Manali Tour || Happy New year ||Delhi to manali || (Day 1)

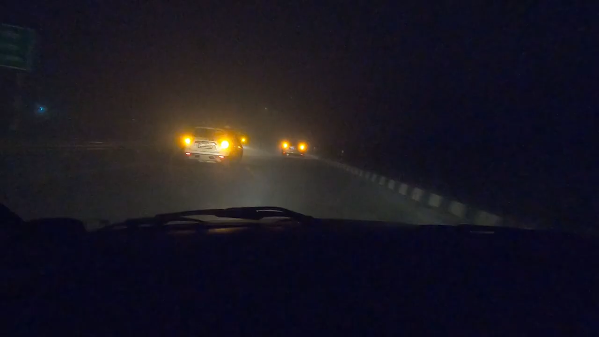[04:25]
बिल्कुल जीरो विजिबिलिटी, फॉग इतना मिल रहा है बीच बीच में बहुत ज़्यादा।